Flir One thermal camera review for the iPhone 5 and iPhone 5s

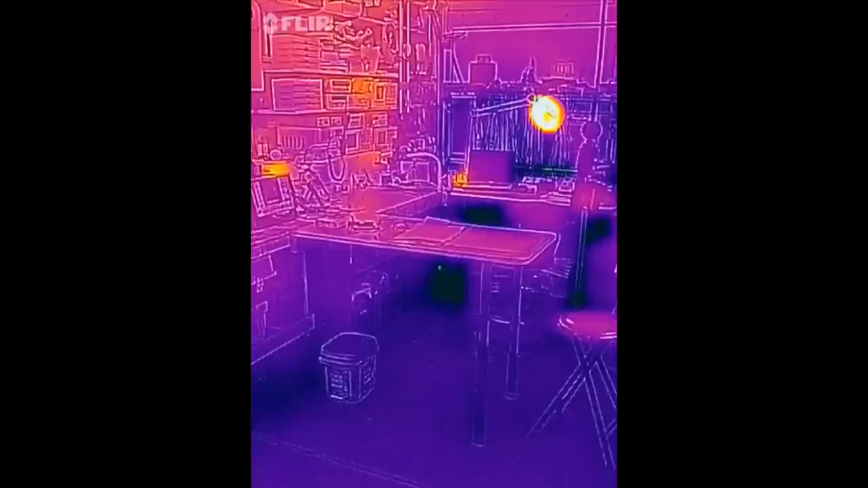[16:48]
my electronics bench let's look at some circuits wait a minute what's hot up there there shouldn't be anything hot
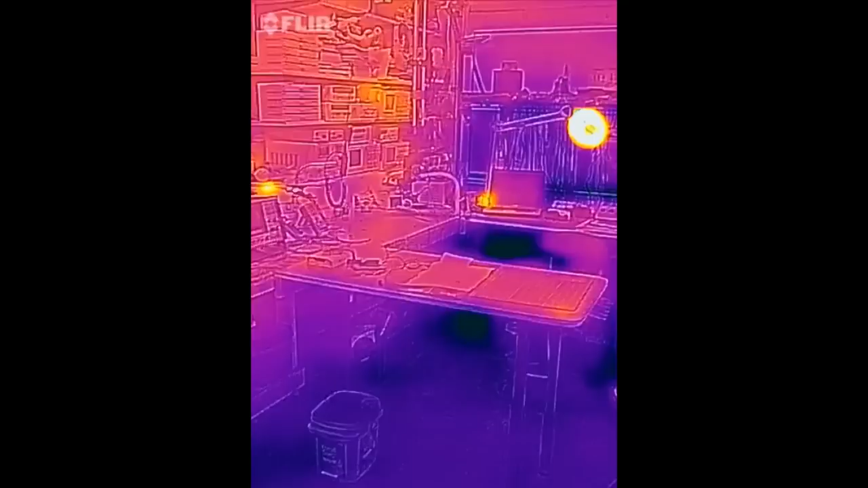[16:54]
up high on my bench I don't have anything
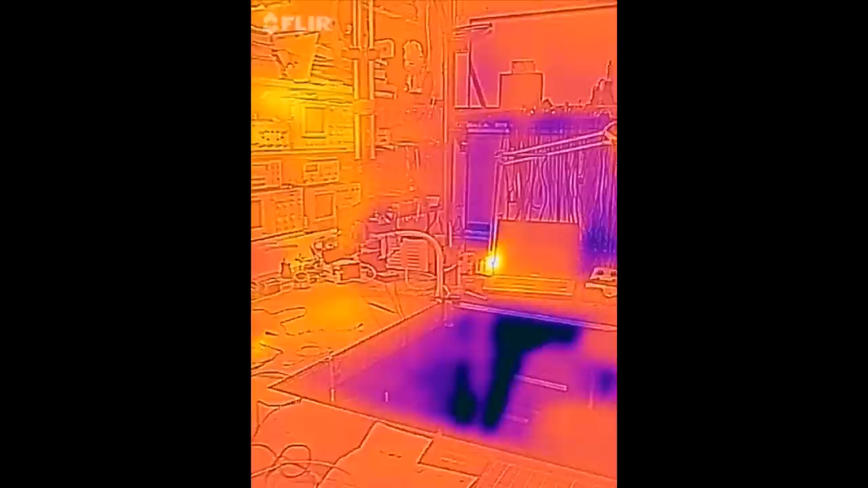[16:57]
on up there I don't think what in the world is up here that's
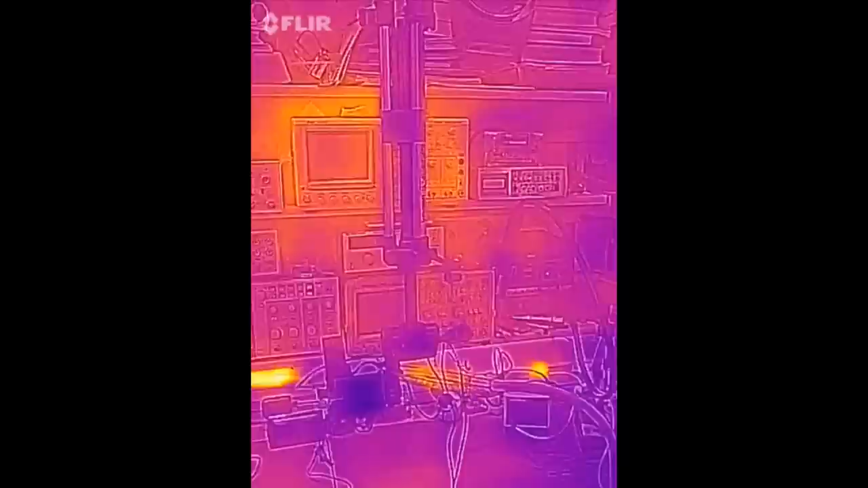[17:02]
why is this guy so warm why are you warm oh
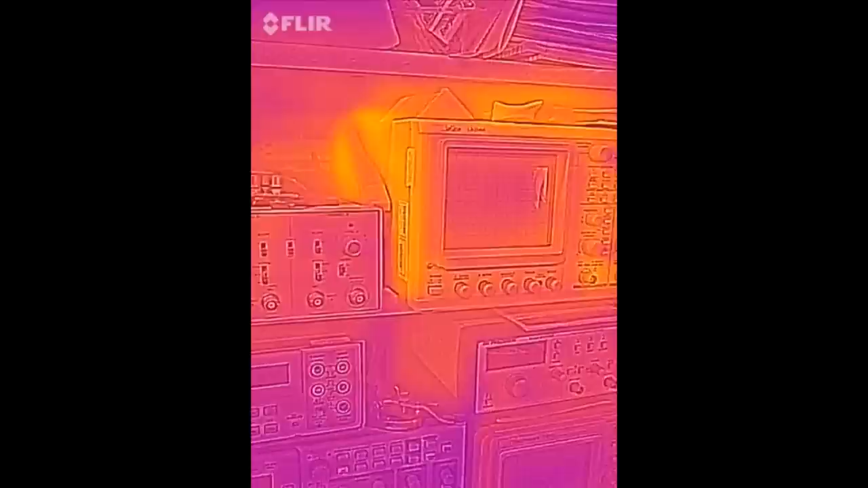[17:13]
my goodness this LaCroix scope doesn't have an actual oh yeah that look
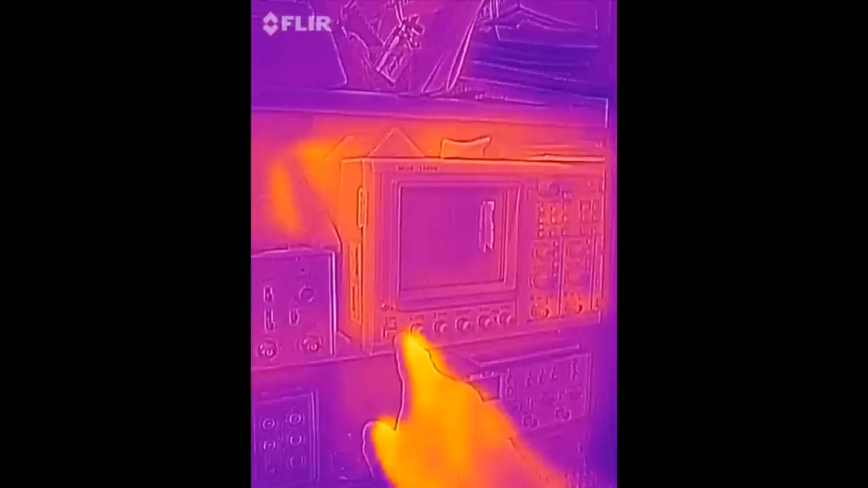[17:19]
for the LaCroix scope is got a soft switch it doesn't have a real power switch oh
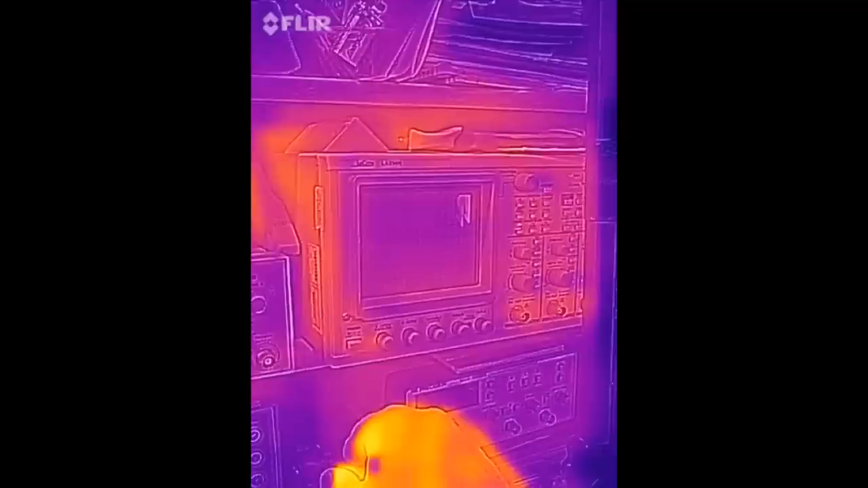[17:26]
so that's the LaCroix up there gobbling up a little bit of power
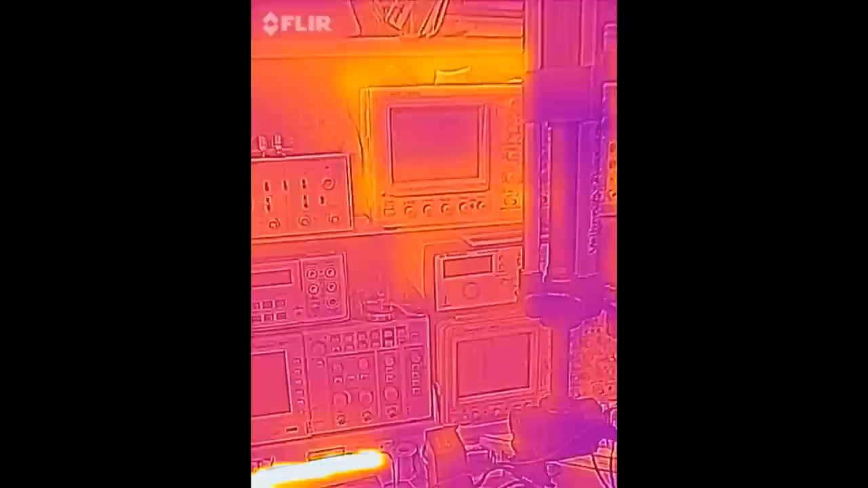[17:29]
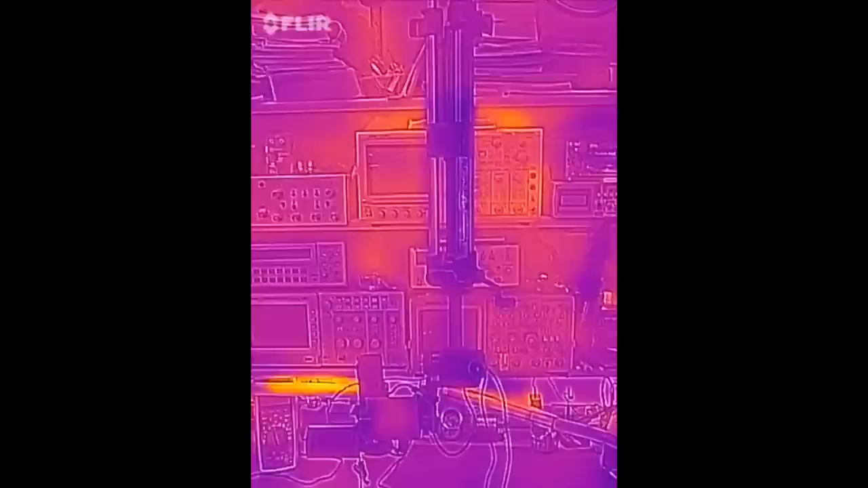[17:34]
waiting for someone to hit because most nothing should be plugged in up on my electronics bench I don't really have anything
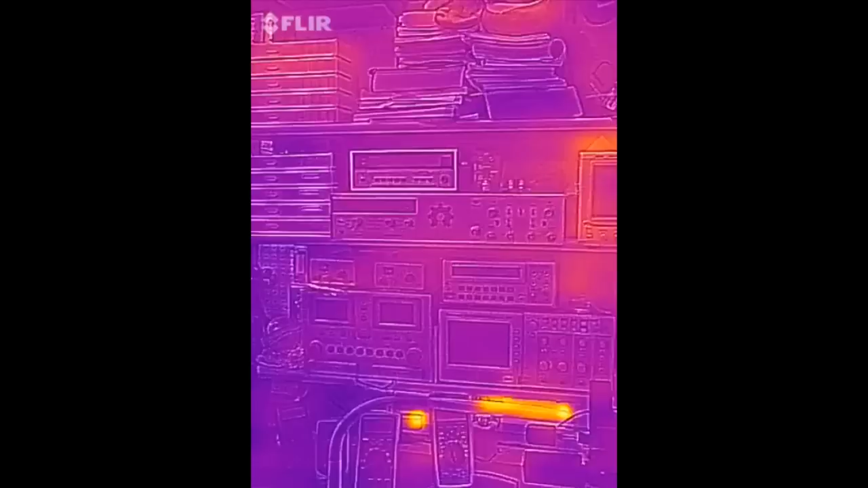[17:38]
running right now so this is interesting this is my extra lamp
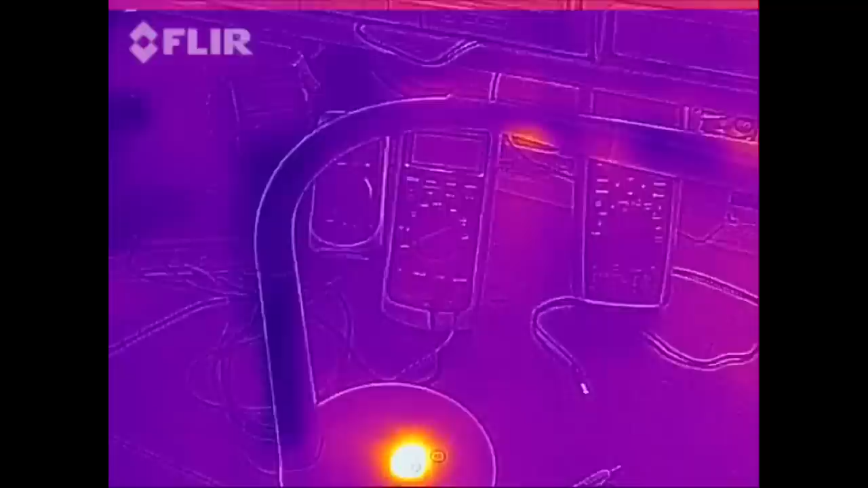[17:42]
I use for recording in order of a power switch here you use to change the brightness and it
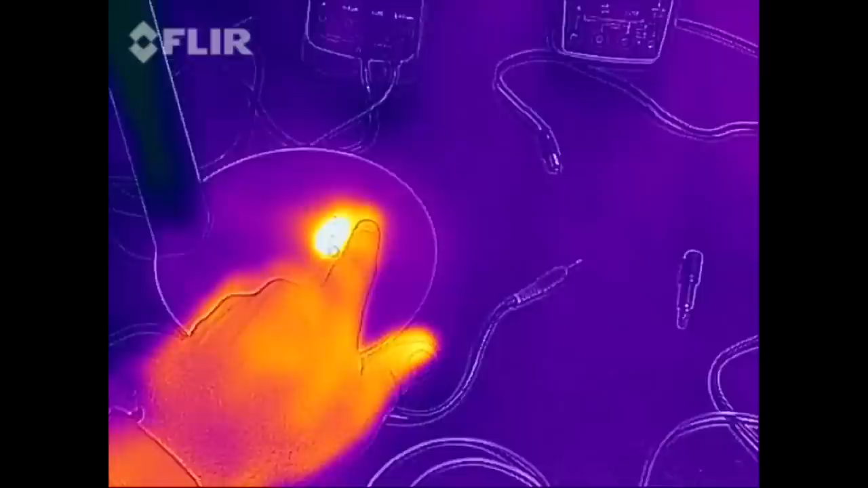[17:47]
is obviously warm all the time and so that silly little switch for turning the light on and off is running at a hundred and twenty one degrees Fahrenheit oh my lord all the time what in the heck is in there it's a
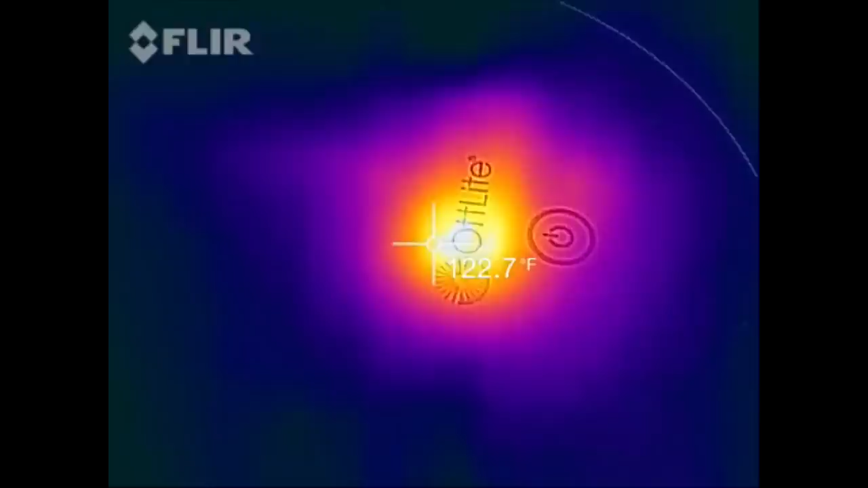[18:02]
On screen: spot 122.7°F
regulator I guess here we have the Arduino Uno and we have a few hotspots this
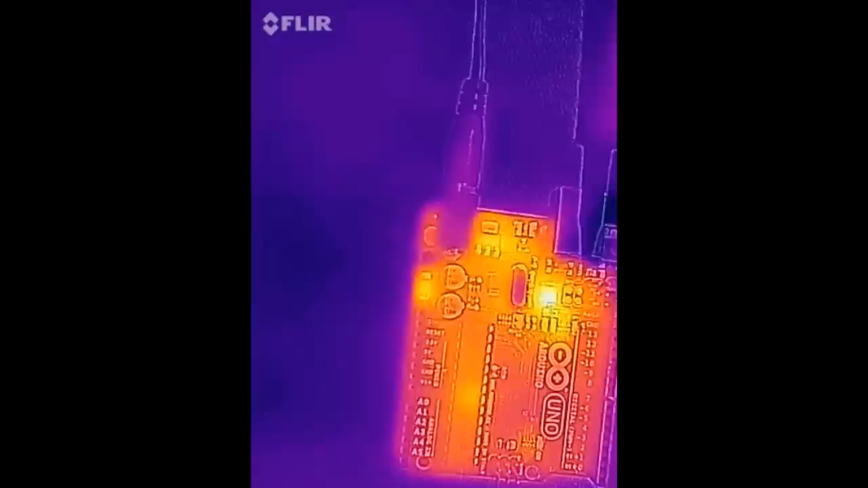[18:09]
hotspot here is is the chip that does the USB to serial on the Uno this hotspot is the regulator and
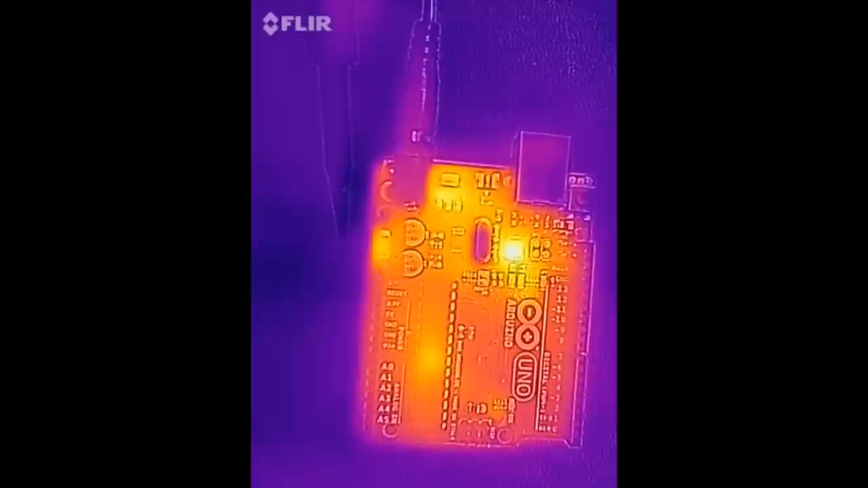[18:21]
this hotspot over here is a diode for the
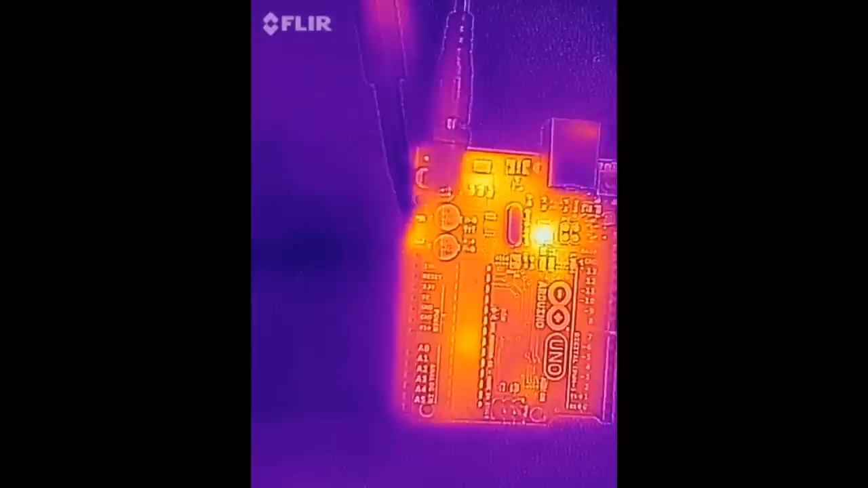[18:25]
regulation the center of the very center where the die is in the chip you can see that's a little warm too and that's about it when you see a glare elk over here you see that glare that's not a hotspot that's just the emissivity it's a reflective surface yeah so you can find out what's the hottest chip
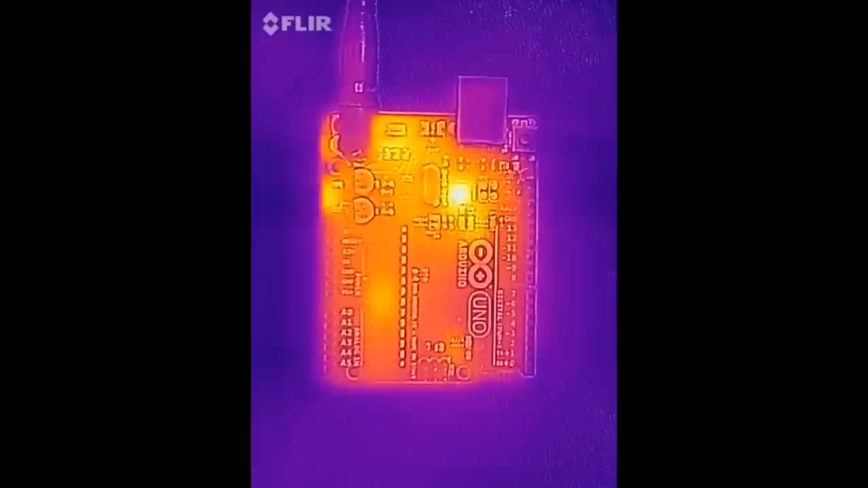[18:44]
and hottest parts of your circuit boards okay this
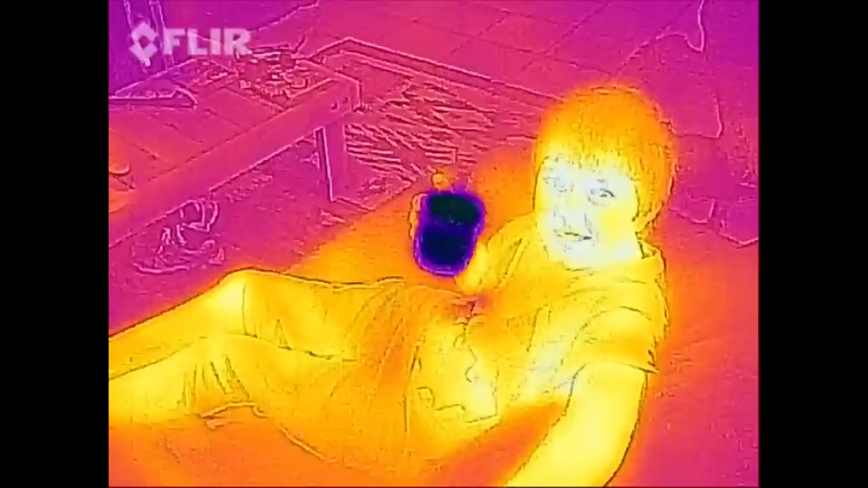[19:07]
fleur yeah there's the plasma television what
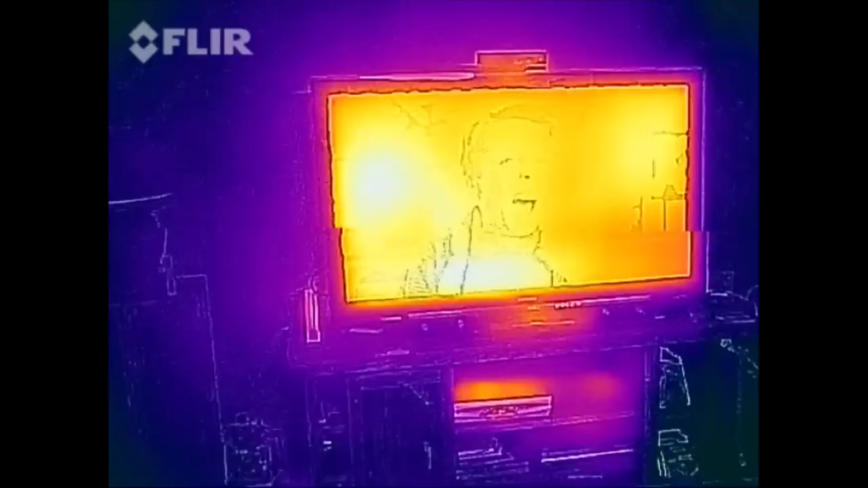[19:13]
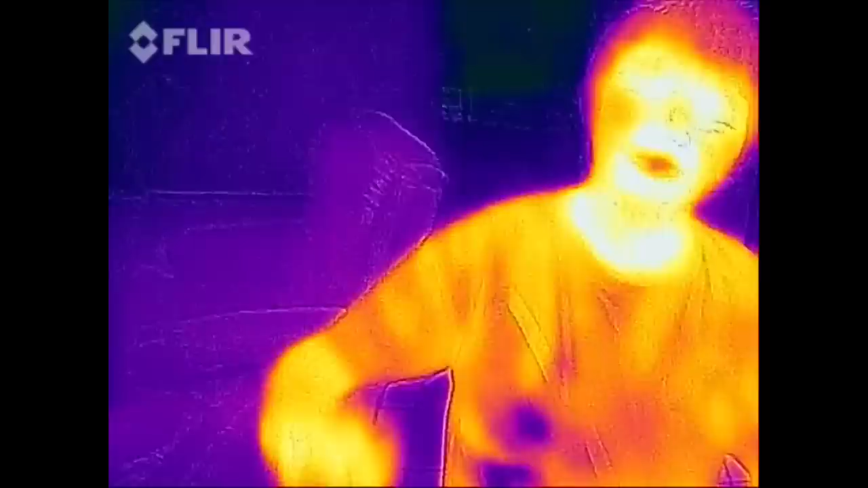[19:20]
you want to point it at me